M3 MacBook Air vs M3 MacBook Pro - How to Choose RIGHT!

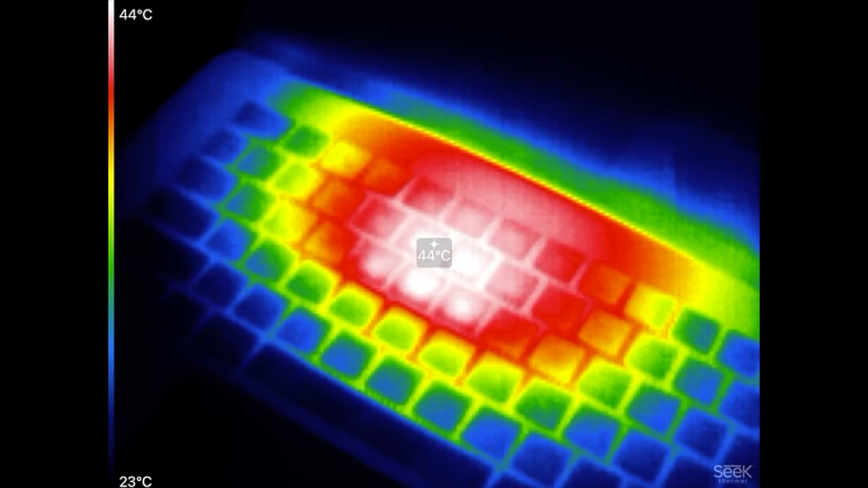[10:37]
On screen: spot 44°C, scale top 44°C, scale bottom 23°C
air it looks like we're at 44 degrees celsius right there on that hot spot compared to around
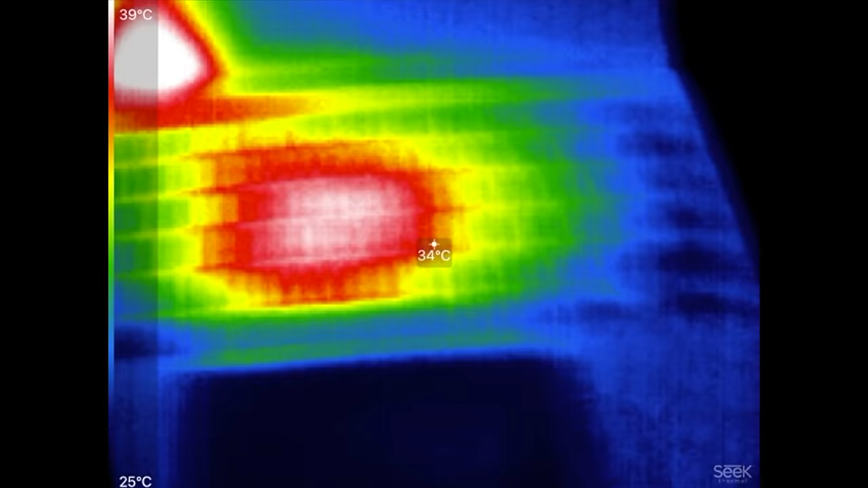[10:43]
On screen: spot 34°C, scale top 39°C, scale bottom 25°C
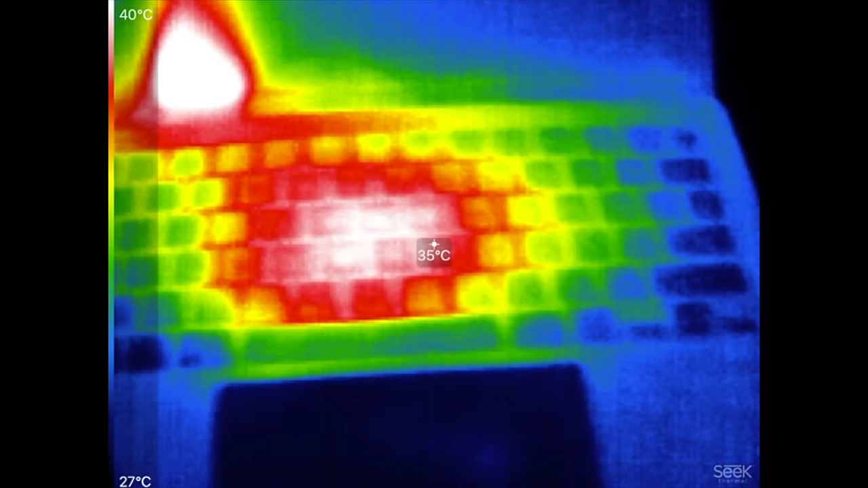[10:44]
On screen: spot 35°C, scale top 40°C, scale bottom 27°C
36 degrees celsius that is a huge difference in terms of the actual surface temps of
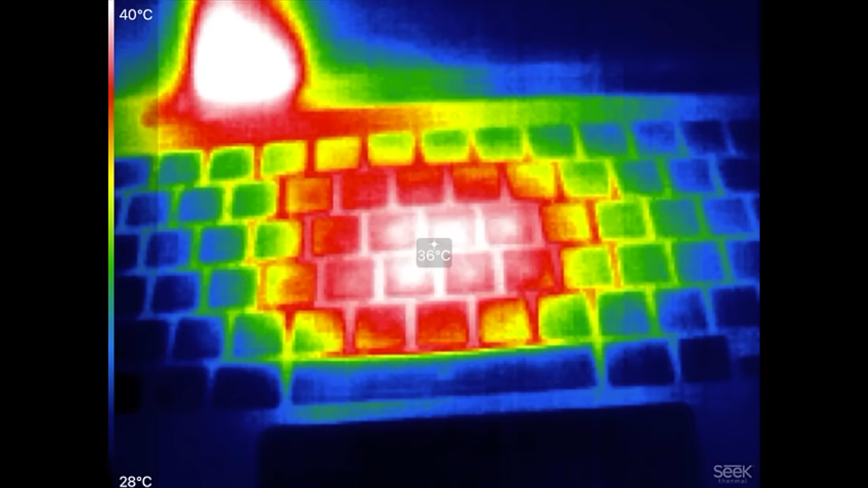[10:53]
On screen: spot 36°C, scale top 40°C, scale bottom 28°C
these hot spots on both machines
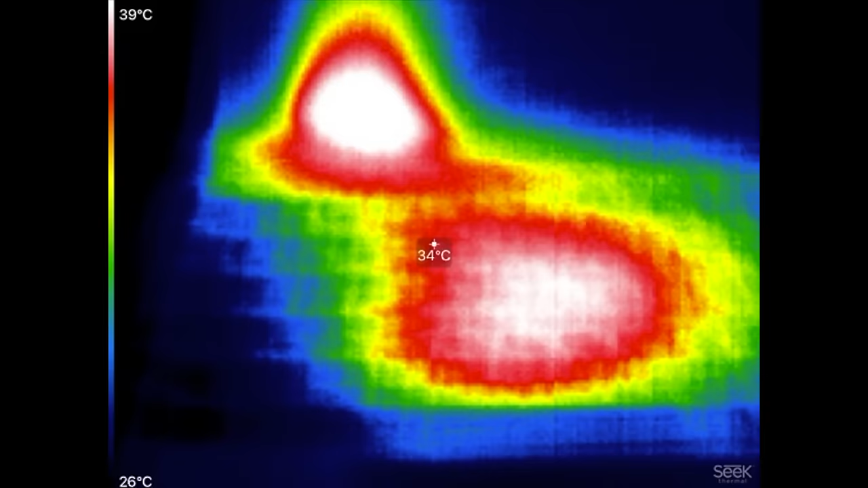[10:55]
On screen: spot 34°C, scale top 39°C, scale bottom 26°C
which is why the macbook air is cooling itself down so much in terms of cutting the power and sacrificing performance and